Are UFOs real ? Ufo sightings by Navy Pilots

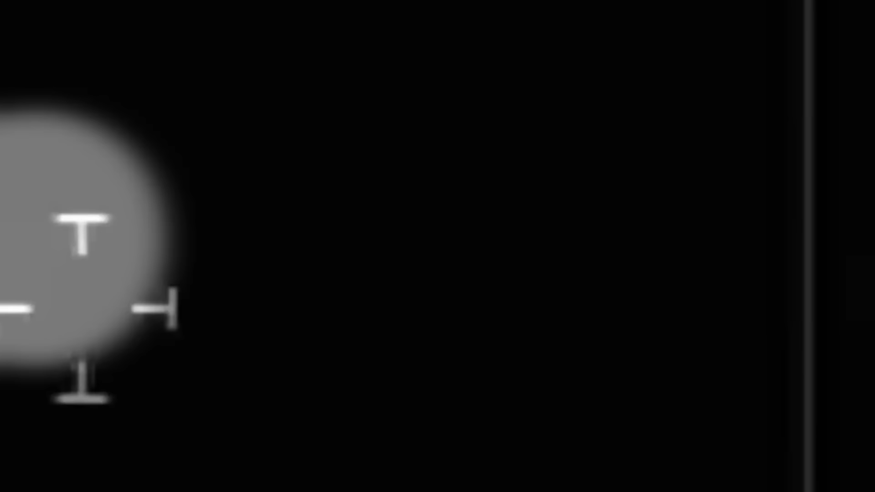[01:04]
یہ دو حصوں میں سپلٹ ہوا اور پھر آنکھوں سے اوجھل ہو گیا اس
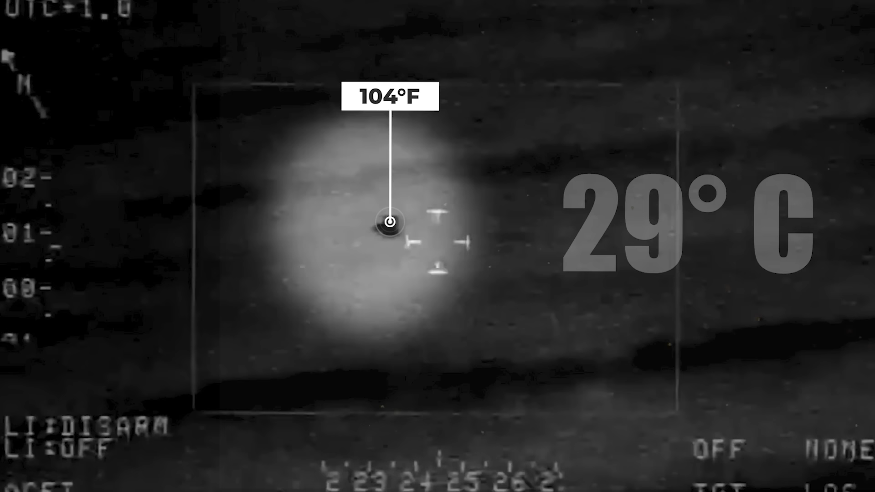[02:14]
یا پھر 40 ڈگریز سیلسیس تھا یعنی یہ شک بھی کلیر ہو گیا کہ اس میں کسی قسم کا جیٹ اینجن نہیں لگا کیونکہ جیٹ اینجن کی ہیٹ اس سے کئی
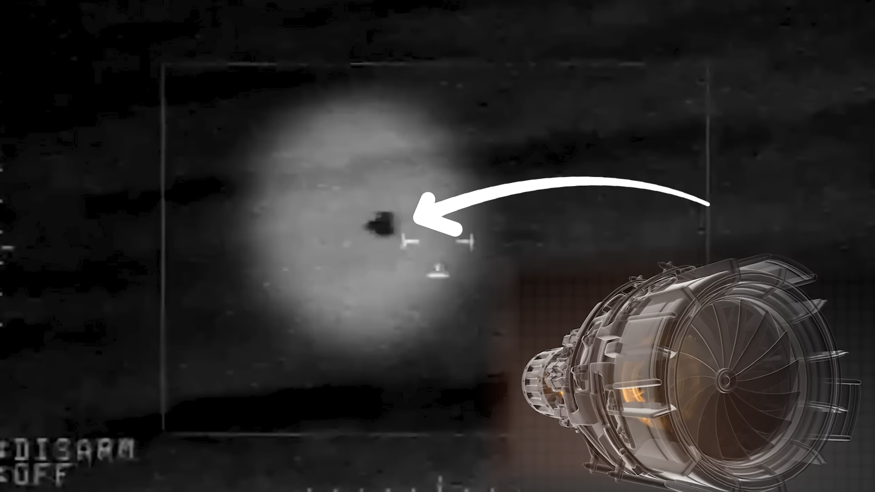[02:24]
گناہ زیادہ ہوتی ہے
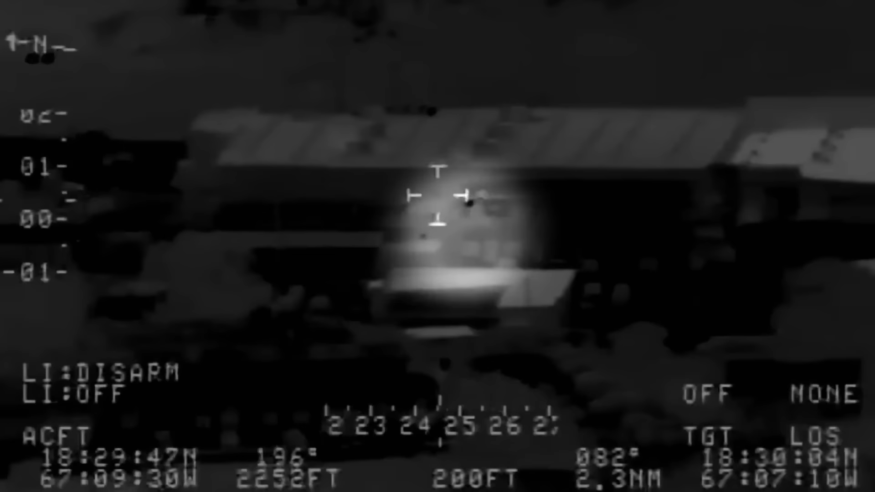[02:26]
یہ اوبجیکٹ اصل میں
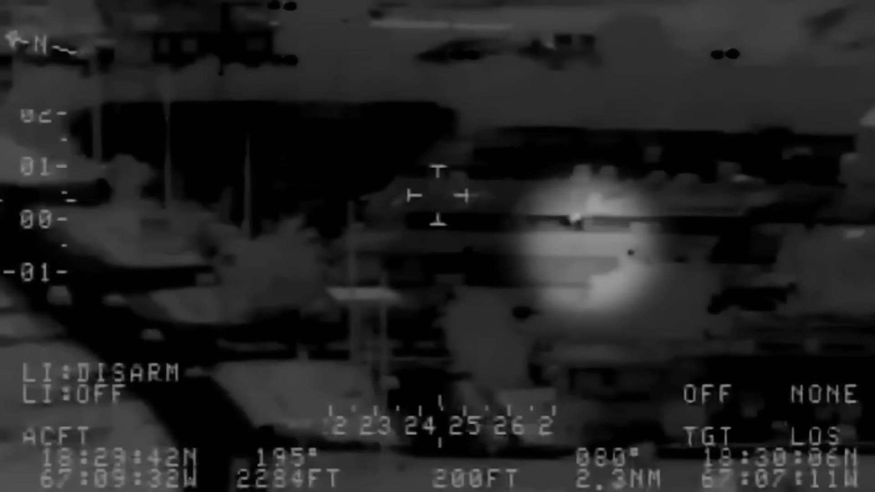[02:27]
کتنا بڑا ہے اس کا اندازہ ویڈیو کے اس فریم کی مدد سے لگایا گیا
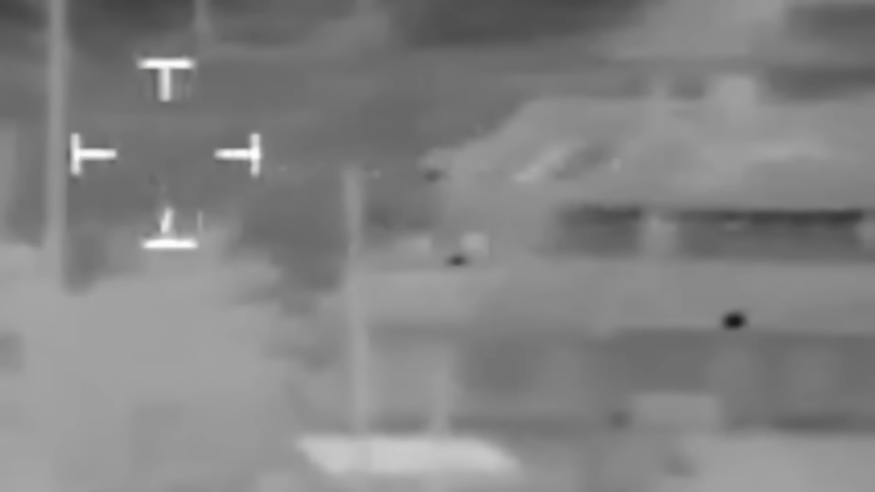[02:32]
اس میں اوبجیکٹ ایک لائٹ پول کے پیچھے
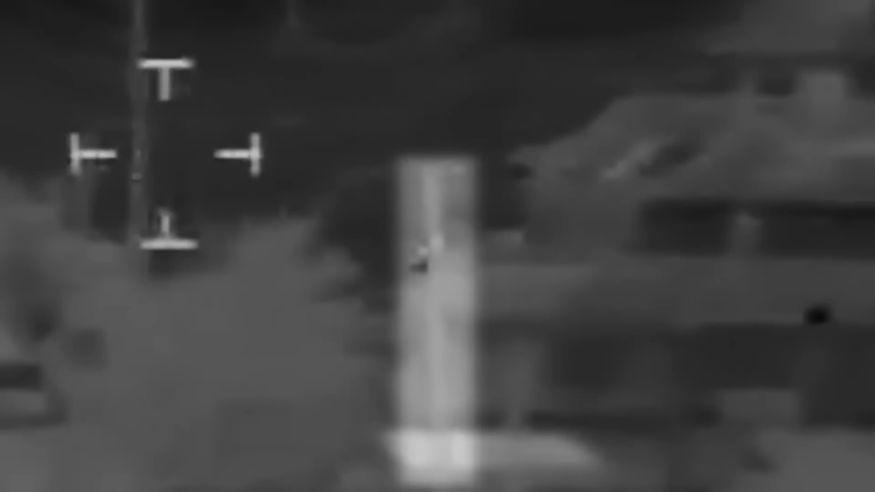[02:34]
سے گزرتا ہے لائٹ پول جو عموماً صرف 8 یا 10 انچ موٹا ہوتا ہے اس کے مقابلے میں دیکھا جائے
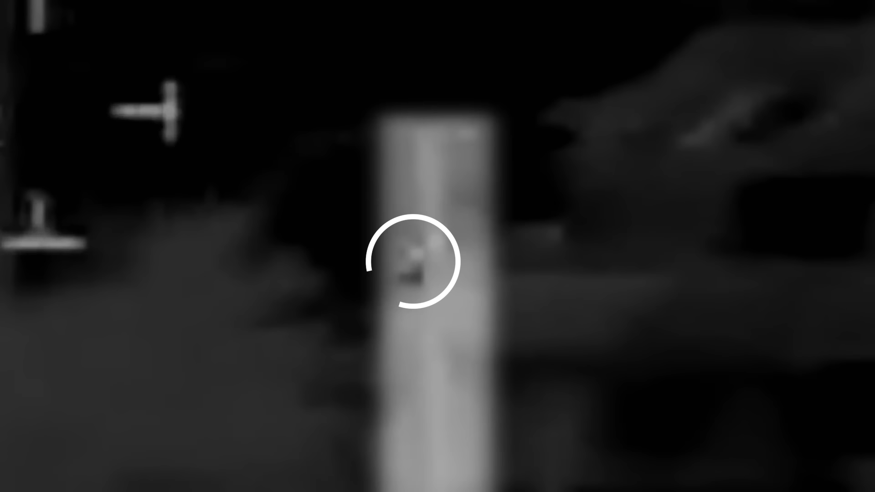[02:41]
تو یہ صرف 3 یا 4 فٹ سے زیادہ بڑا نہیں لگتا اتنا چھوٹا
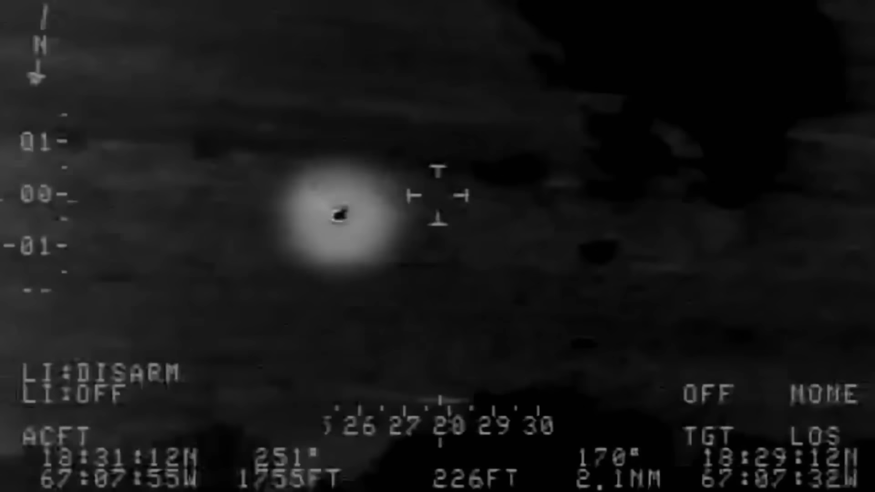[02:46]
اوبجیکٹ کیا یہ کوئی بیلون تو نہیں ایکسپرٹس کا کہنا ہے
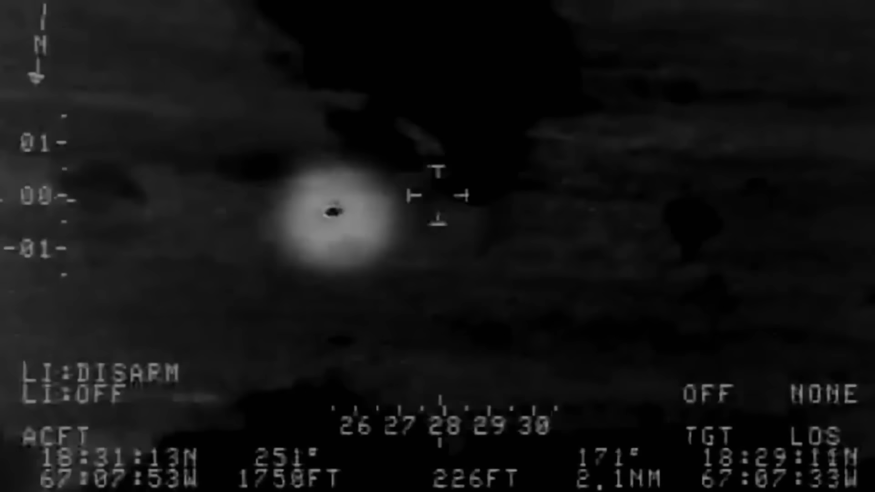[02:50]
کہ اس دن ہوا کی سپیڈ 30 کلومیٹرز پر آر تھی اور یہ اوبجیکٹ ونڈ کے اگینسٹ فلائے کر رہا تھا جو
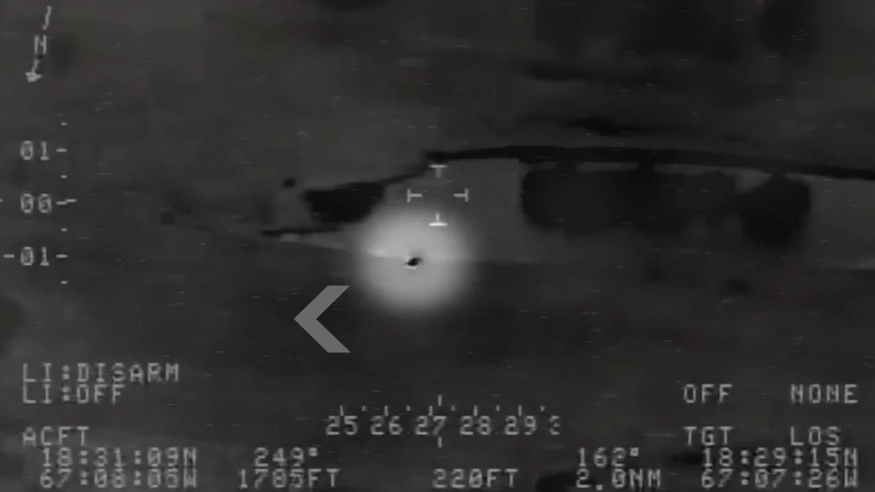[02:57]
کہ کسی بیلون کے لیے کرنا تو impossible ہے اس اوبجیکٹ کا پانی میں جا کر واپس نکلنا
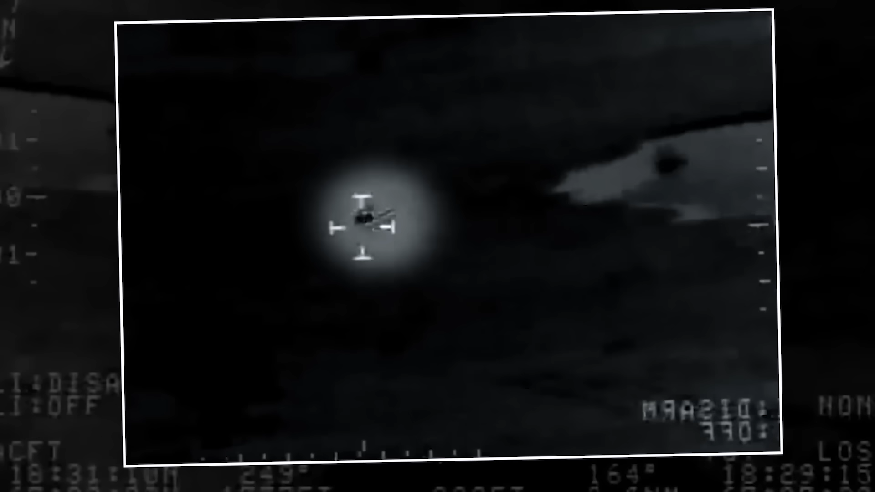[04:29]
ٹیمپریچر صرف ون زیرو فور ڈگریز نوٹ کیا گیا
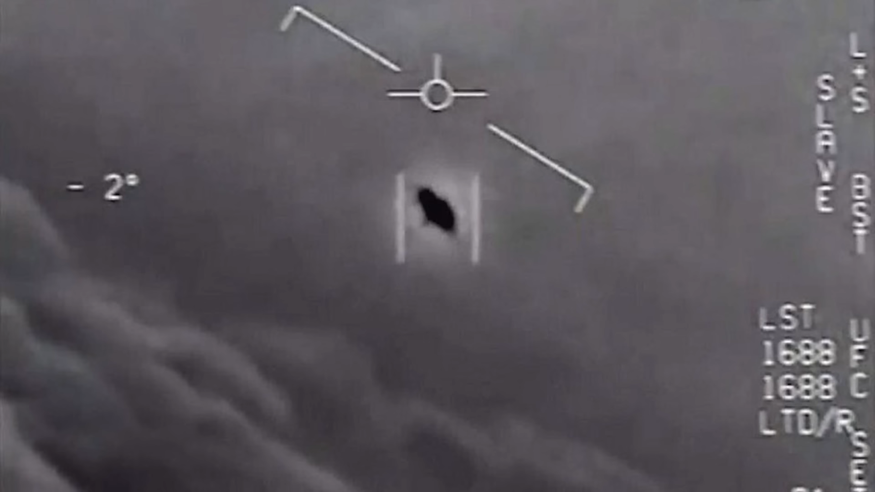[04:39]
یو ایفو کا ٹیمپریچر لٹرلی روم ٹیمپریچر ہے جو کہ واقعی بہت حیران کرنے والی بات ہے
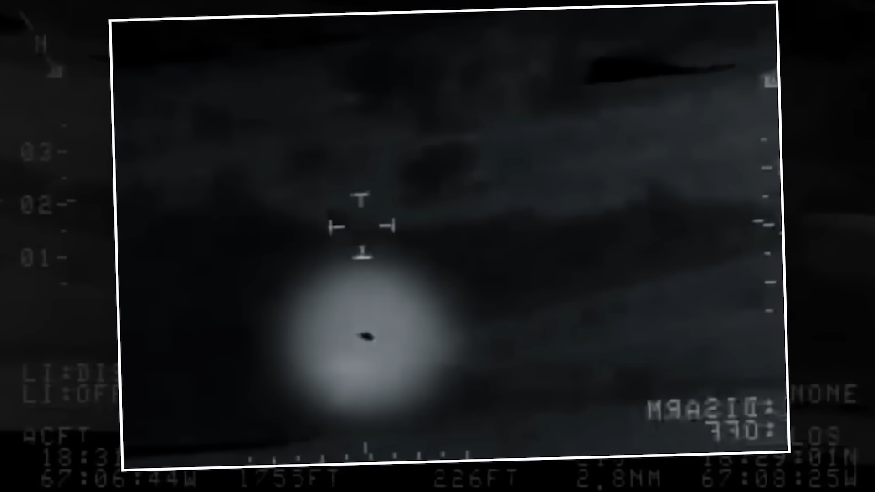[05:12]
تو اس کا پائلٹ کی آنکھوں کے سامنے دو حصوں میں سپلٹ ہو جانا پھر
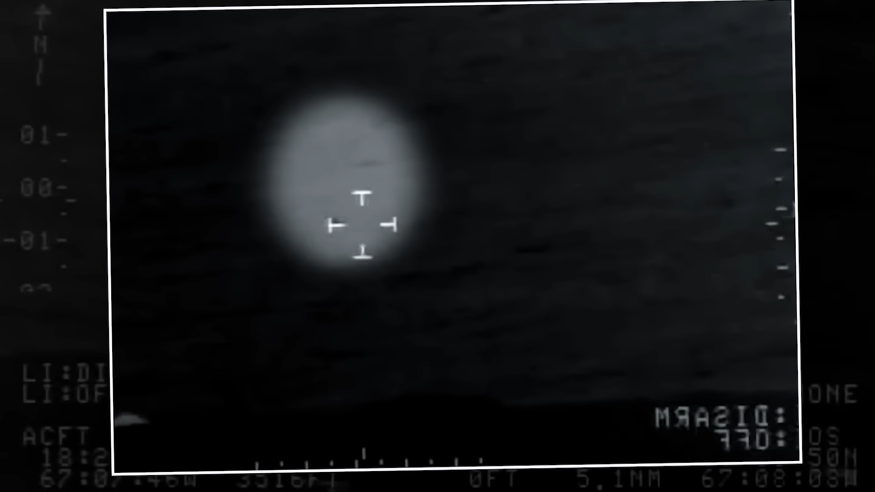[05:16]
اچانک آنکھوں سے اور تھرمل کیمرہ سے غائب ہو جانا اس بات کی نشانی ہے کہ یہ ضرور